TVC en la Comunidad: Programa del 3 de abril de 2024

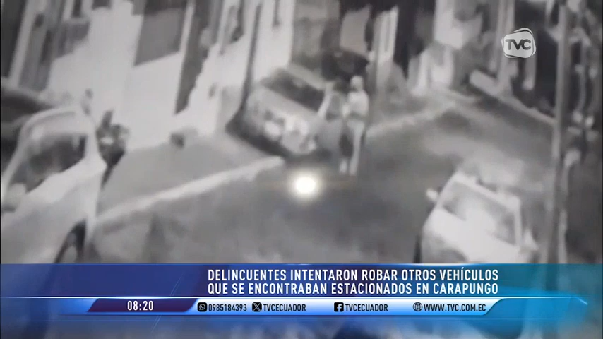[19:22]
Es como unos 20 minutos que están en medio de los dos carros, en el camión y en el auto, intentando llevarse el carro también.